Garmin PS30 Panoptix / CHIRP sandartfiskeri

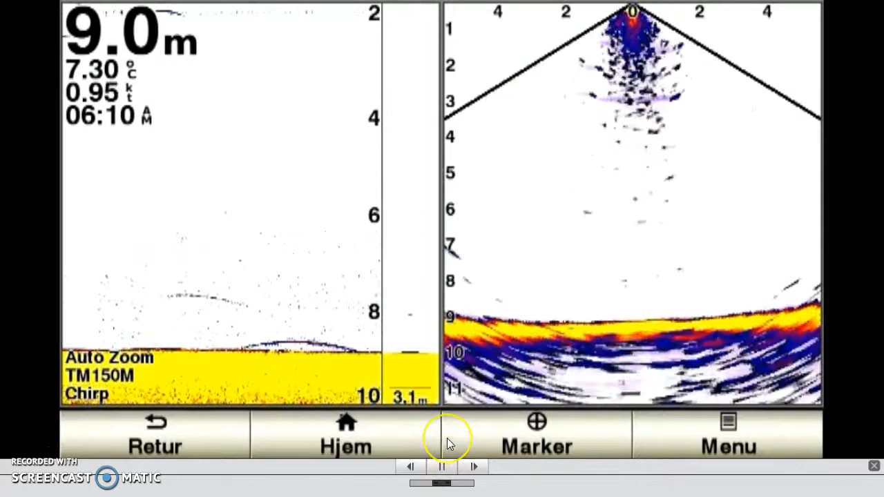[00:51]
On screen: depth 9.0 m, water 7.30°C, speed 0.95 kn
at ægget er lige under båden og efterhånden, som man sejler hen over fisken, ja så forsvinder den altså herud mod højre side Når jeg sidder filmen i gang her, så kan man se, at der kommer en fisk ind altså jeg sejler hen over fisken og så domper jeg selvfølgelig min jig ned til fisken i håbet om, at fisken så vil hug
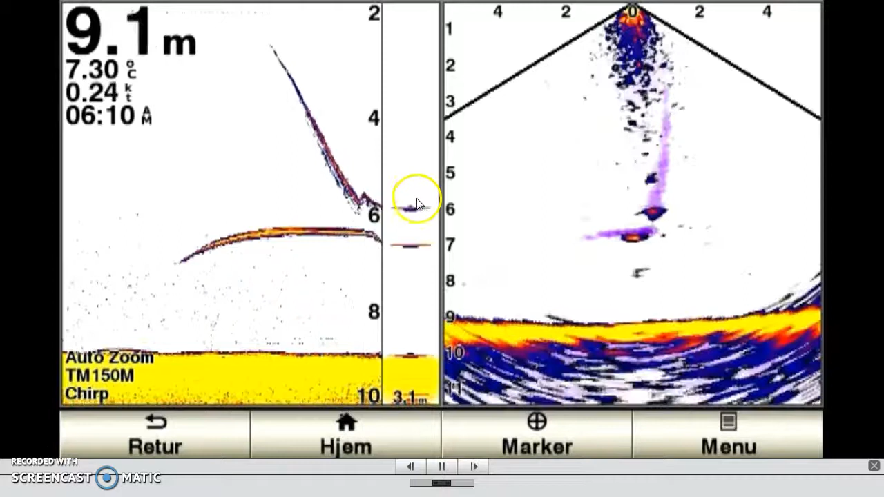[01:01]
On screen: depth 9.1 m, water 7.30°C, speed 0.24 kn
desværre så bliver fisken her dog skræms og den stikker så i den grad af, må man sige Her er der igen en fisk på løget og jeg har kørt min jig ned til den Den ser ikke ud til at være interesseret og forsvinder derfor ud men de siger faktisk tilbage igen og inspiserer jiggen et stykke tid, inden den så beslutter sig for at det i hvert fald ikke er noget,